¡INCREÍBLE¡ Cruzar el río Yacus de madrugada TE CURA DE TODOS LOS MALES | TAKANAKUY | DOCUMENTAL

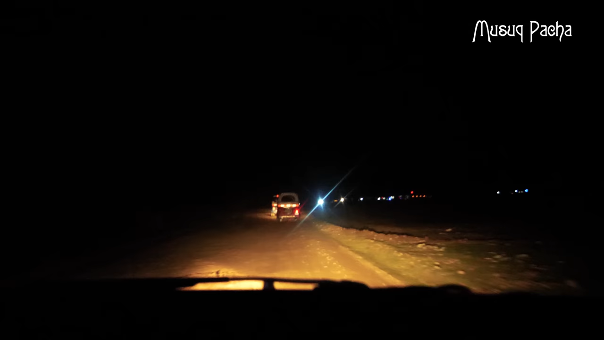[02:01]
Son las 3 de la mañana. Nuestra aventura se inicia en la ciudad de Huancayo a bordo de un automóvil y antes de que amanezca nos dirigimos a las frías aguas del río Yacus. Luego de un recorrido de más de una hora llegamos al distrito de Pancán. A esta hora de la mañana no se asoma el sol.